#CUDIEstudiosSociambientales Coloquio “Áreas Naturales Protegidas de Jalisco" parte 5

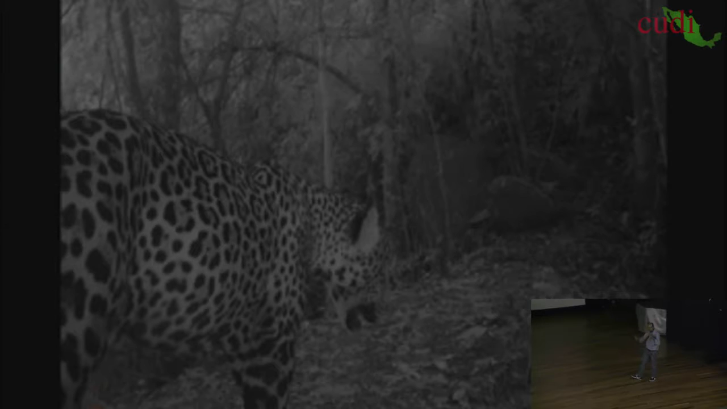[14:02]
Esta es una foto hecha en Barranca La Naranjera, en Casimiro Castillo, por vigilantes comunitarios que ya ahora ellos van con la cámara trampa, el GPS, eligen la estación y generan esto.